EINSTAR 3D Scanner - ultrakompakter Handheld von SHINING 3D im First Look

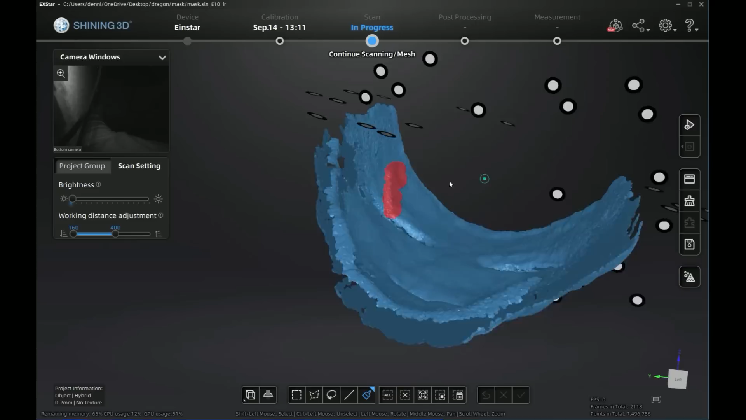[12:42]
Hier ist jetzt noch so ein hartnäckiger Stummel, den ich mit dem Lasso Tool nicht wirklich greifen konnte. Dafür gibt es aber so eine Pinselfunktion und